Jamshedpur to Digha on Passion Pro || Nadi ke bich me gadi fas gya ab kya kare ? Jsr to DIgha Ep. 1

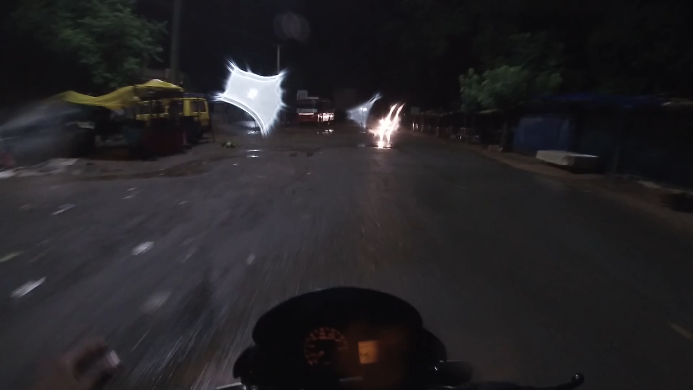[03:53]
रात तीन बज़े यार कितना खाली मौतम है जाते
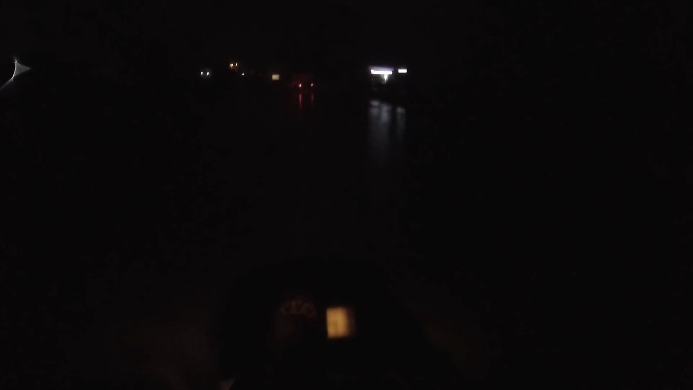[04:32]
यार इतना बारिश करोगी यार इतना पिल आओगी हमें वाँ एनेज वुँँळ। वाँ गड़ीया फिलिल नारा है वाँ
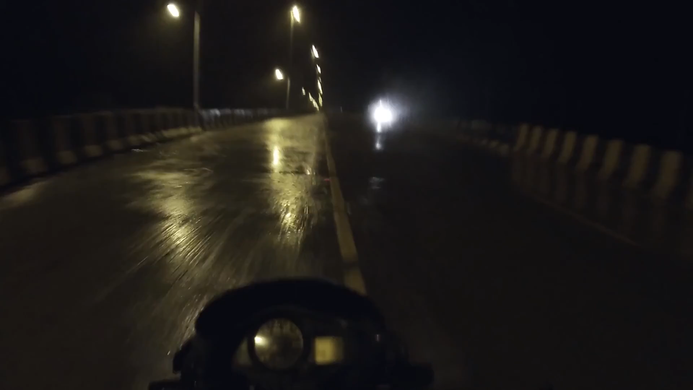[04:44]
बड़ी जोर का बारिश हो रहा है